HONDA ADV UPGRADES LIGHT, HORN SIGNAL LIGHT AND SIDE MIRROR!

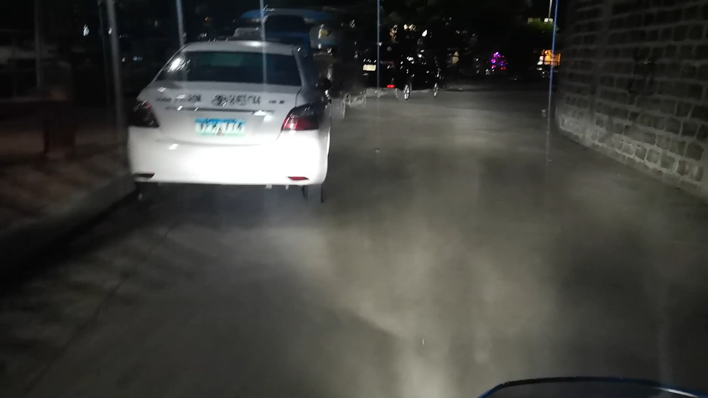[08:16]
So yan guys, ha Betesting na natin yung ano Finish product ng galing kay Sir Eugene Tsaka gawa ni Hapon Sa EV Waterworks
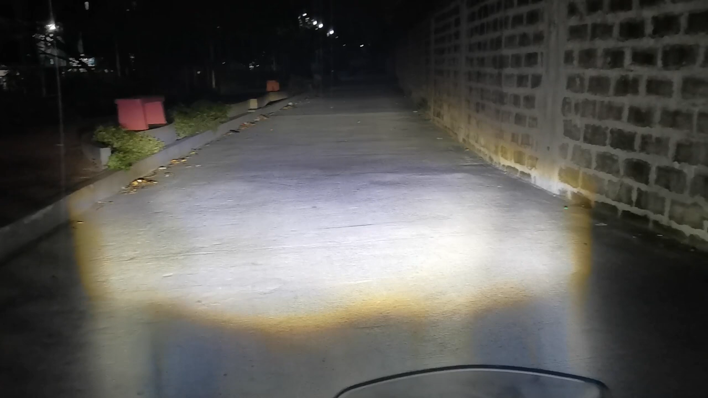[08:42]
Ang lakas guys, sakop na sakop talaga Hi Tapos ito yung busina Nakasabay na rin yung busina niya Ayan o Ang lakas guys Solid Hi Low
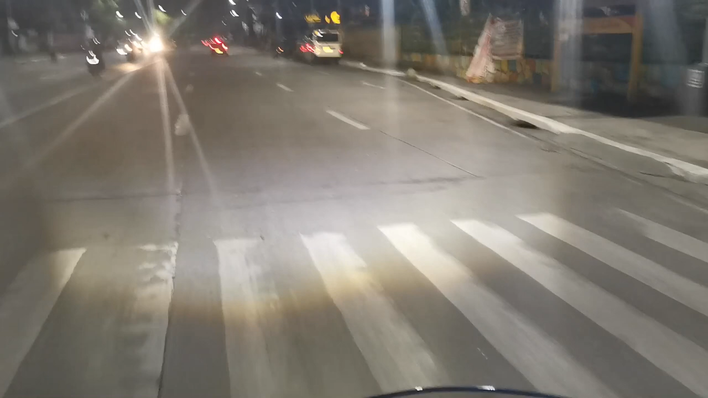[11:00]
ito nasa kali na talaga lakas talaga ibababa ako na lang siguro para hindi naman ako makasilaw ng iba siguro